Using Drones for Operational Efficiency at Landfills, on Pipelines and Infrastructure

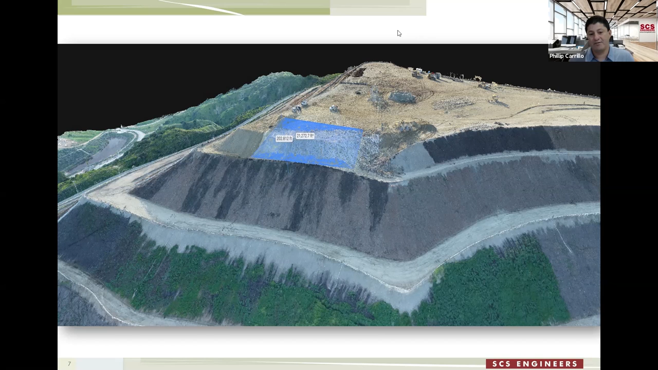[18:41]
Um, so the, yeah, any, any CAD software, any GIS, uh, output, then we have our own platform, uh, using enterprise, uh, Esri enterprise platform to, for all this data to be overlaid and compared over time. And, and for our clients to interact with. One of the questions that was asked is, uh,
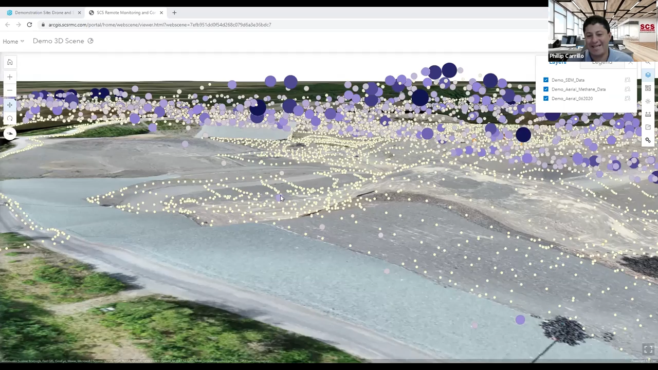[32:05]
And, you know, when you do a typical drone flight, you're talking about terabytes of data. And before we have the enterprise system,
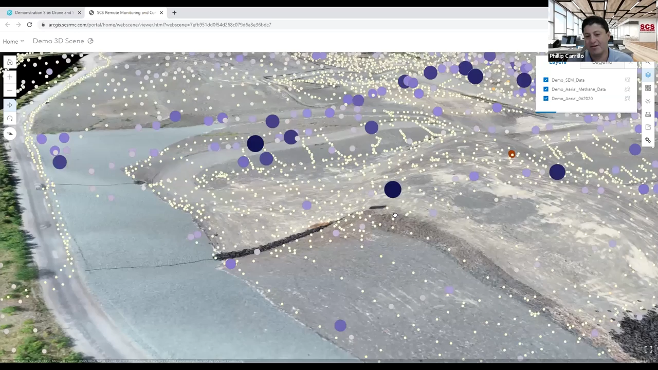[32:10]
it would sit just on our servers and we would give the deliverables and CAD and they're very cumbersome files. Now with the enterprise server, we can, um, safely store all this data and convey it over, uh, multiple layers, whether it's satellite plane or drone imagery, or for, for that matter, uh, boots on the ground data.
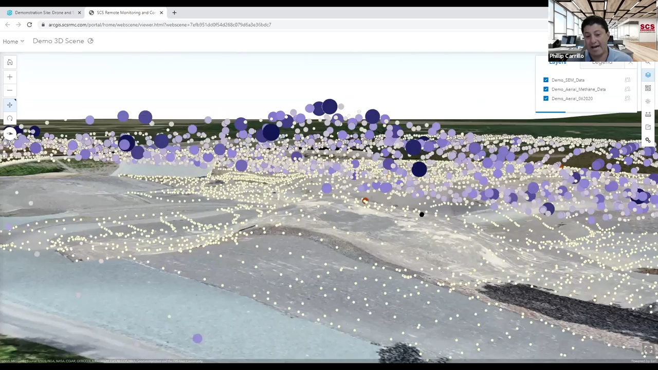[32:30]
We can combine them all and tell the story. That's right. And what you're seeing on this screen right now is we kind of, we, we want to make it easy for our clients to understand. So we created, we overlaid the SEM data or the surface emissions monitoring methane data with our aerial methane data in conjunction with high resolution imagery and the terrain model of the site, um, and put it in a 3d map. So all the data points that you're seeing on the ground are from the ground inspection.
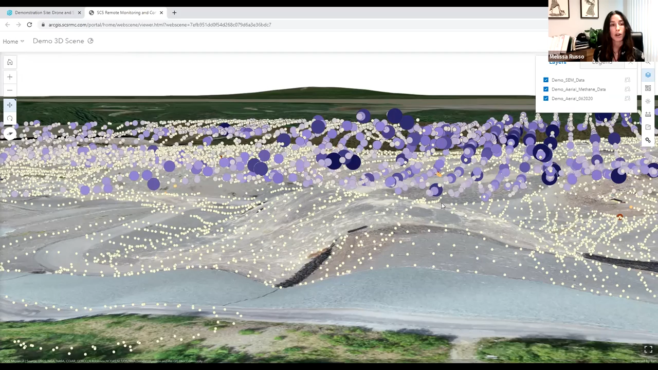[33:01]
All the data points that you're seeing right here that are kind of floating in the air, those are from the aerial methane inspection.
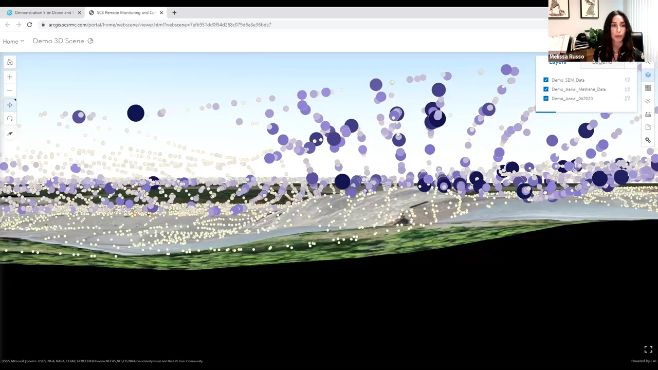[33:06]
So this gives our clients the ability to,
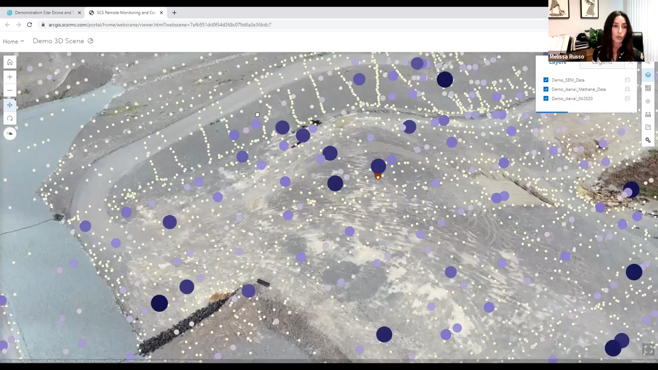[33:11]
you know, look at a large scale view of the site or really hone in on some problem areas. Um, and as you can see, you know, as an example, this area, there's looking like there's some hot hits right here. And when we've compared, uh, ground data to our aerial data, we're finding that the readings are comparable. Um, for example, here's a data point at 1,851 ppm, um, from the surface emissions monitoring.
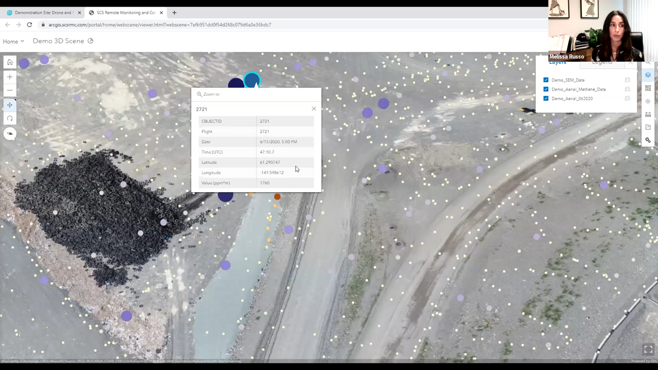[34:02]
ppm per meter. Um, on these data points, you can also see that it gives an idea of the data point. It gives a timestamp, the latitude and longitude, um, the value. We can incorporate weather data. We can incorporate, um, you see the value.
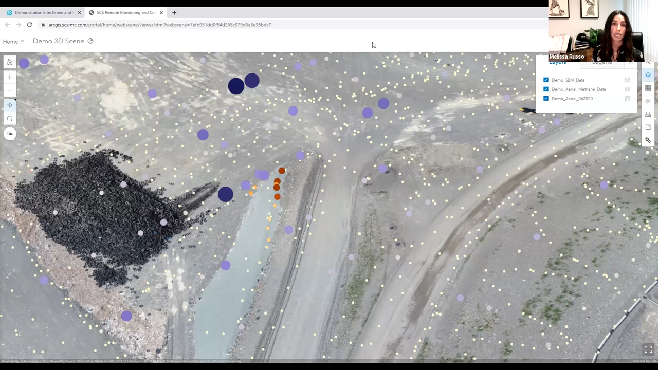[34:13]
I mean, this is really customizable to whatever the client is wanting to see on these maps. So what, what, what, what was that big black pile? Was that a pile of tires?